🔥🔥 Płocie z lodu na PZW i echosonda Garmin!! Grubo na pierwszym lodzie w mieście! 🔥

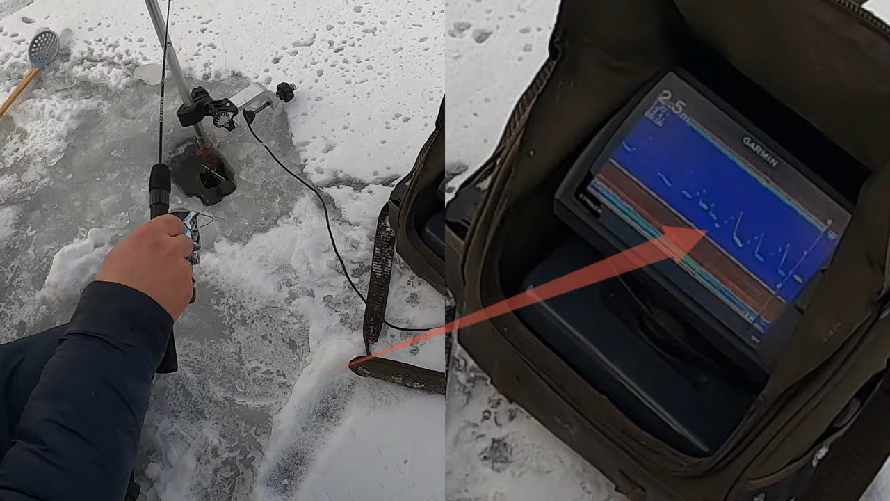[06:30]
No, widać jak podbija Wiesiu ten na sądzie o Chatunie. Żadnych ruchów nie ma właśnie. A już powinny być.
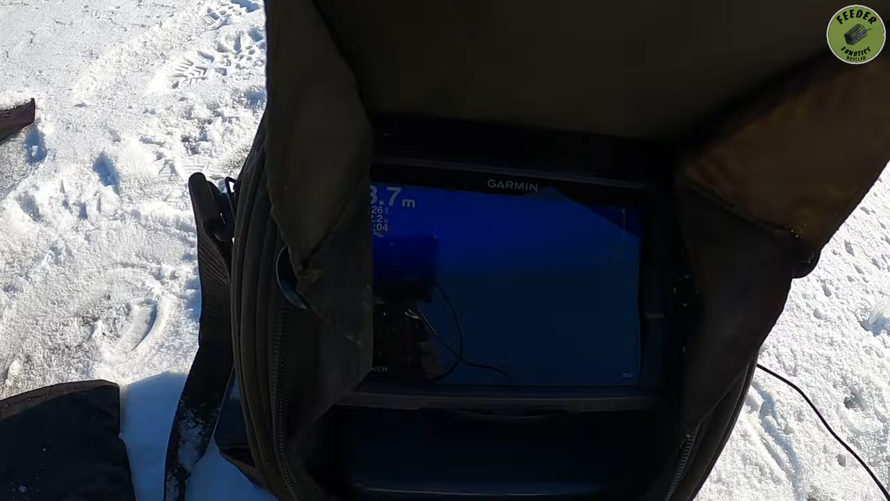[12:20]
Czyli dawaj ją. Ale tu się kręci. Dawaj ją.
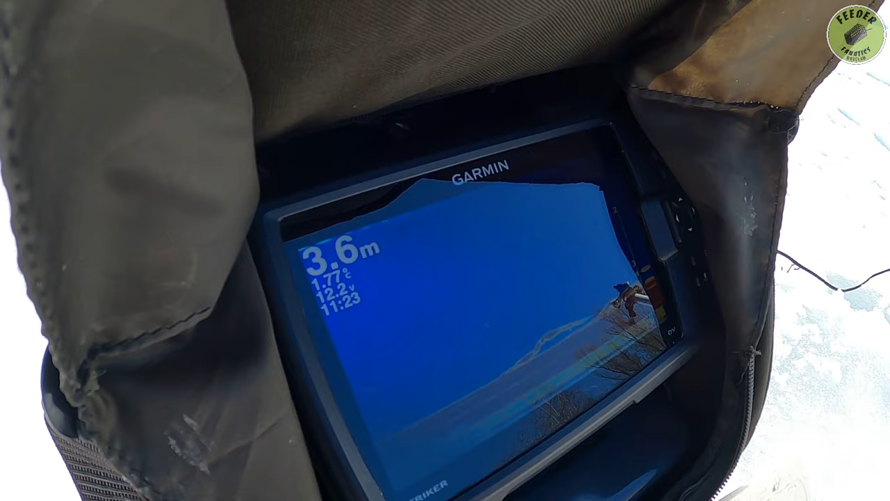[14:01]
On screen: depth 3.6 m
Jak... O, ty, wciągnęła mi bałajkę. No. Branie miałem takie. Dobra, olać to. Jest, podnosi się znowu, tak? Tak. Widać, patrz. Ale to jest ławica teraz?
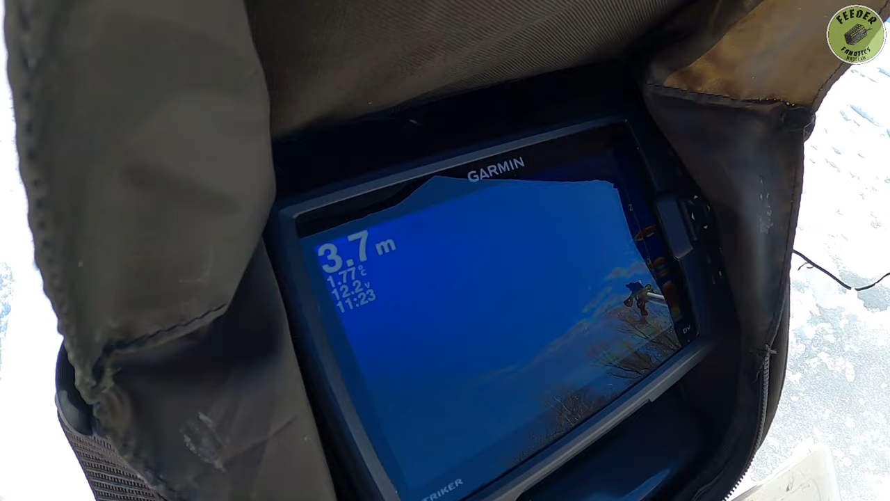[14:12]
On screen: depth 3.7 m
No, teraz kilka sztuk wyszło, patrz. Wystarczy, nie, jak ruszysz, no ale...
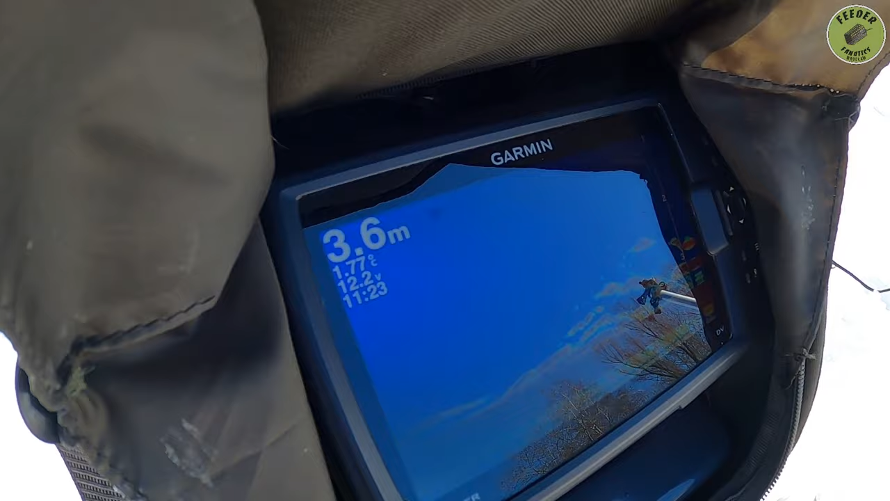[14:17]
On screen: depth 3.6 m
Ale nie chcą. Nie chcą. Wychodzą, ale nie chcą. No nieźle. Dobra, idę do siebie. No, idź tam, kręć, panie. O, ale branie. Siedzi, nie? Jest.